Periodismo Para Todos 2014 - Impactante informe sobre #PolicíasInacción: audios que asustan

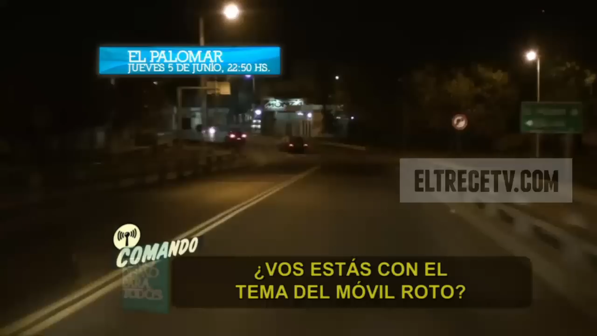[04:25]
Son las 11 de la noche, estamos en Fermi y Orense, esto es el Palomar.